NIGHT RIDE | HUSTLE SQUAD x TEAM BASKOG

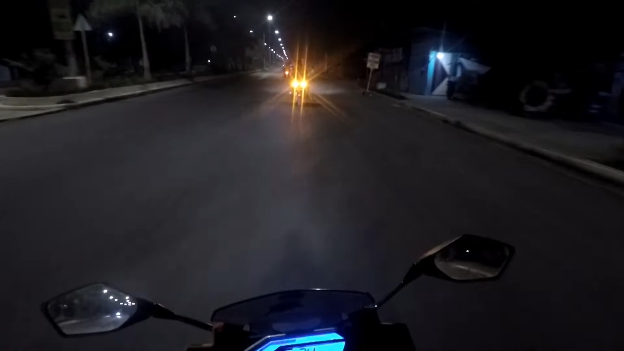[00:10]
and so dito kami yan sa pabiya pa ba to i think it's still pabiya or santa barbara na guys so with dark tv and yung bionya yan nasa likod yung koche at yan ito yung iba sa hustle squad shout out